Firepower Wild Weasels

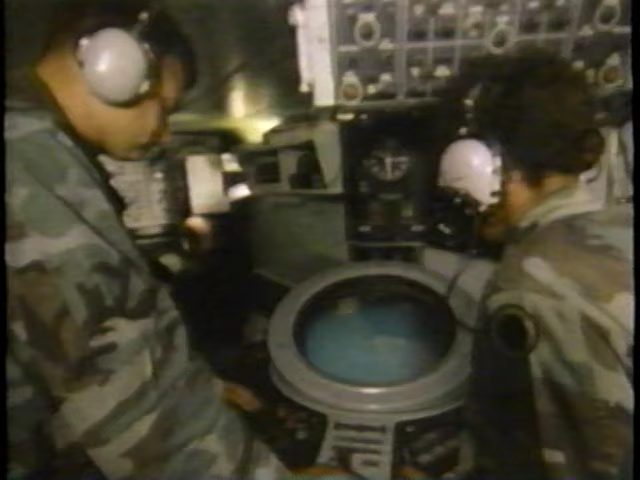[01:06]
Ground-based radars find aircraft, then vector fighters against them to intercept and shoot them down. Even if the aircraft pass through the barrier of fighters,